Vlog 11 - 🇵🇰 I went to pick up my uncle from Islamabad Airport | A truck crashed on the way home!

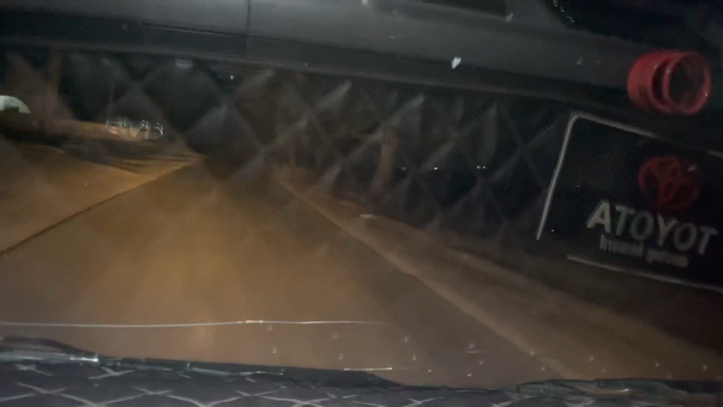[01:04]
And I will try and vlog it during the night as much as I can. But when we come back, there will be some daylight. So hopefully, we'll get some beautiful views for you guys. So guys, we're here. We've just hit the motorway. I can't really vlog it because it's still night time over here.